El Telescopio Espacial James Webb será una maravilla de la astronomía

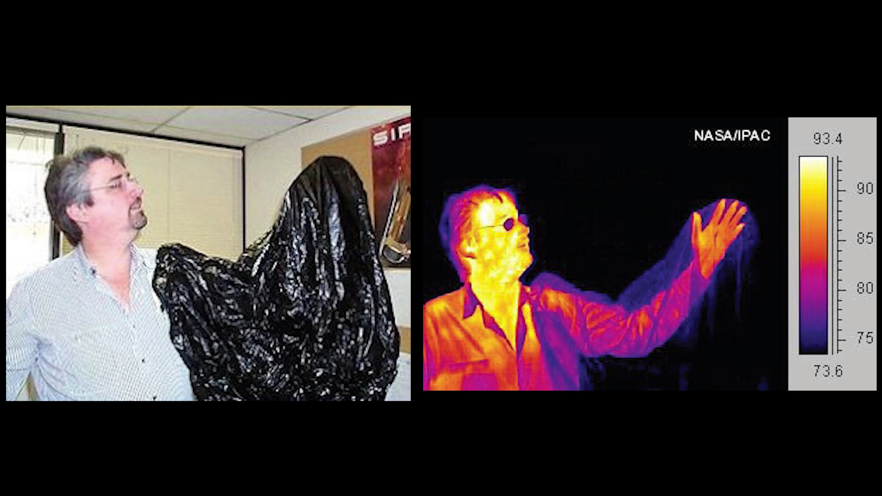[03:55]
Así como se puede ver tu brazo dentro de una bolsa de basura a través de una cámara infrarroja, Webb podrá ver muchos objetos ocultos.